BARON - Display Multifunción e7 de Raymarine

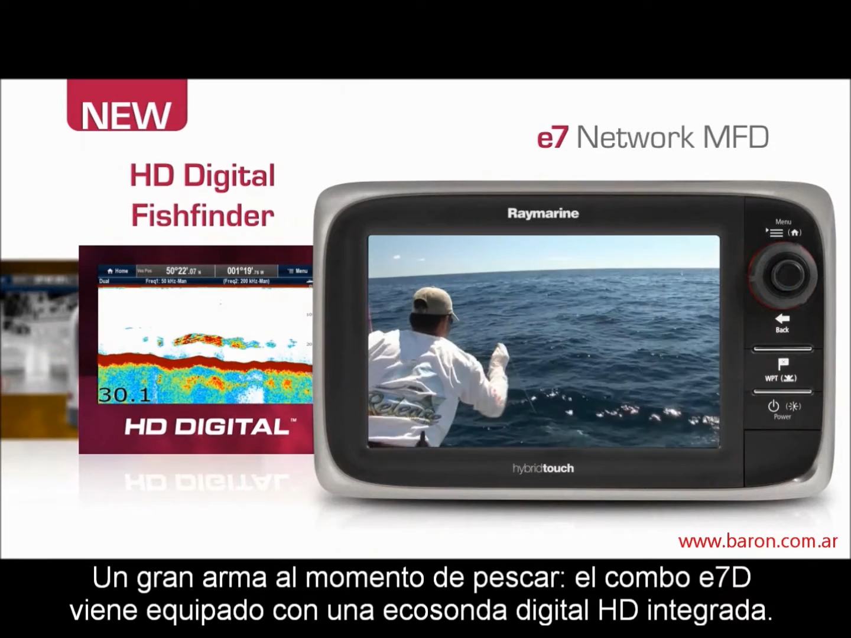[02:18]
A serious weapon in the hunt for fish, the E7-D combo is equipped with a built-in HD digital sonar.
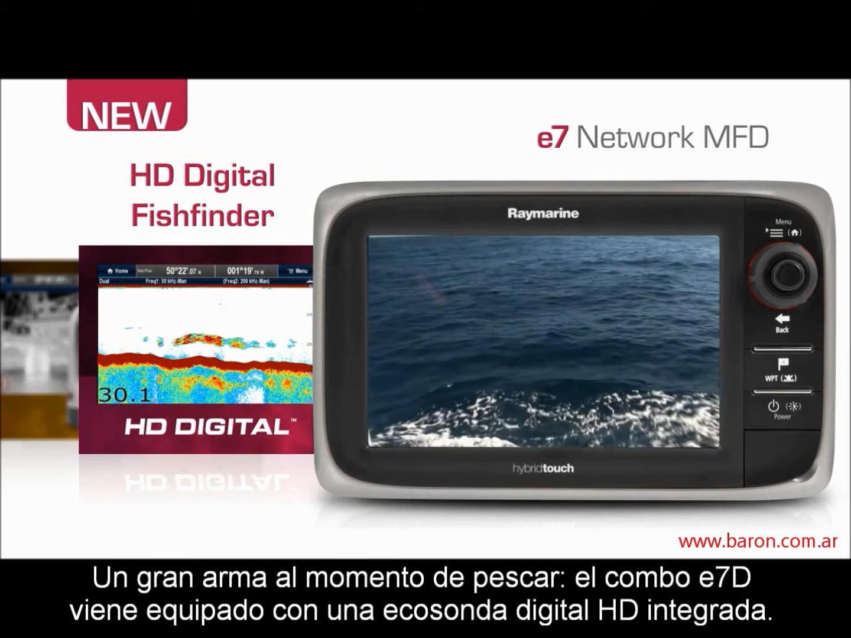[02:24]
Feared by all species of fish,